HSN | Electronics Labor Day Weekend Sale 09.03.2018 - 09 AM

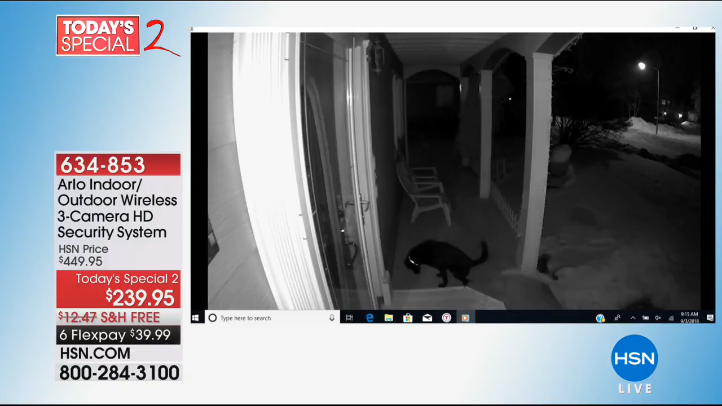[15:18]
You nobody has that you can keep an eye on your indoor property or outdoor property Yes,
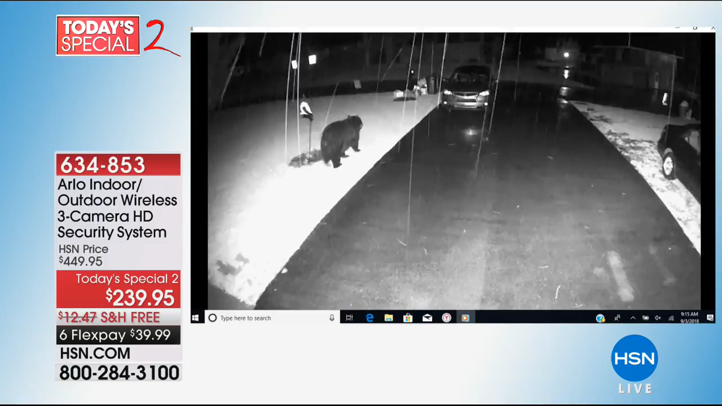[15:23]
if you have a bear hanging around in your yard at least you'll know there's a bear there And I don't think I should go home right now until the bear gets out of my house If you have an insane cat that destroys your laundry look at this cat.
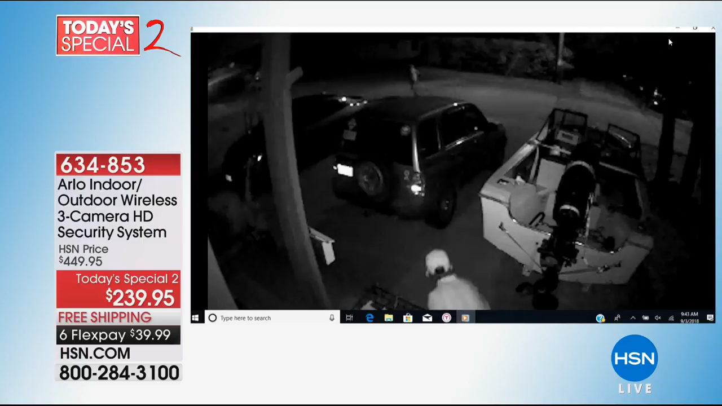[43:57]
So it works at night I want you to watch how it will look at the definition at night It's got that that crazy crazy high
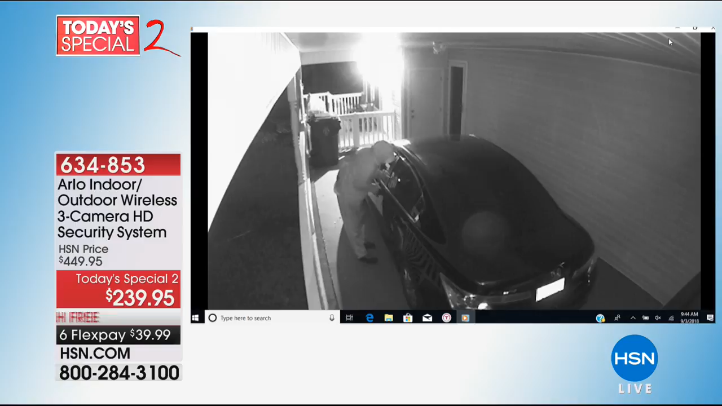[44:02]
definition quality in the and this is what a lot of people do They will scope out your garage your car.
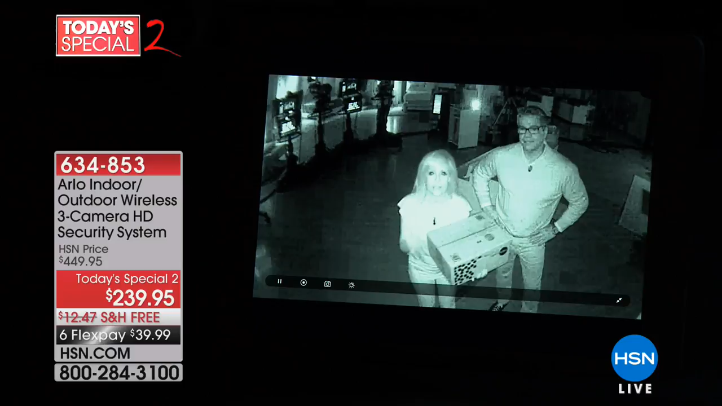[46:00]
and then we'll show you the infrared night vision if it's pitch black at your house You can't see arlo season arlo starts to record and you can see how we're kind of illuminated It kind of lights up the area to where it makes a person very bright arlo has motion detection and it also has body heat Yeah record and you can just a quick thing I like to mention to folks too when you look up at arlo There is a set of glowing red very ominous glowing red lights So if if a crook is in your neighborhood and even sees this it'll probably be going in the other direction because to be honest You know,
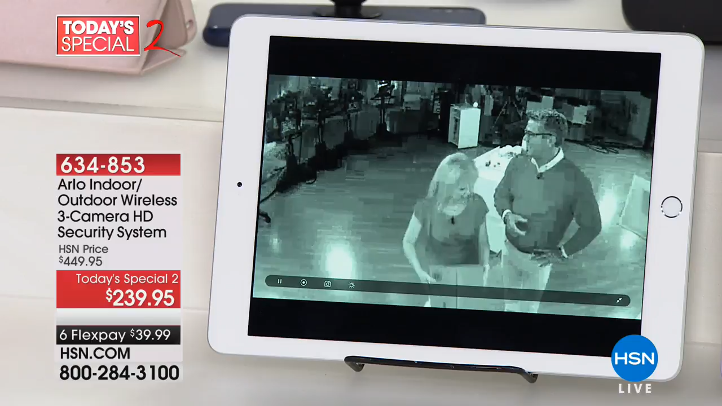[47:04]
Yeah, you can read the package These clips hold up in a court of law, too, by the way All right, let me tell everybody again Because I know we are almost halfway through the presentation and we're almost out of time in the hour
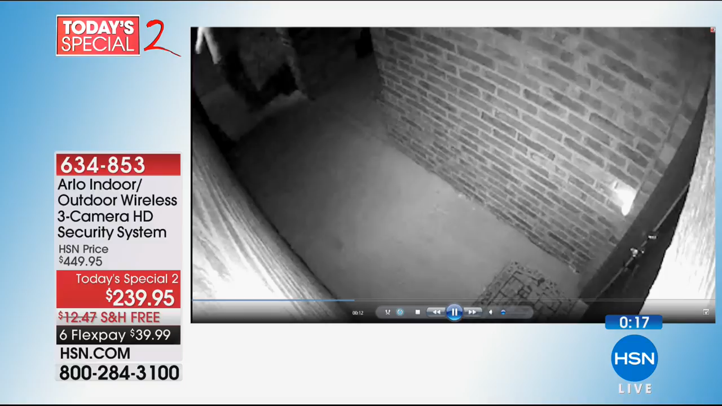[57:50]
I was watching the stuff you have on your computer when I hate the one that kills me the worst is the school mom The soccer mom There's one where like this is just some lady stealing mail But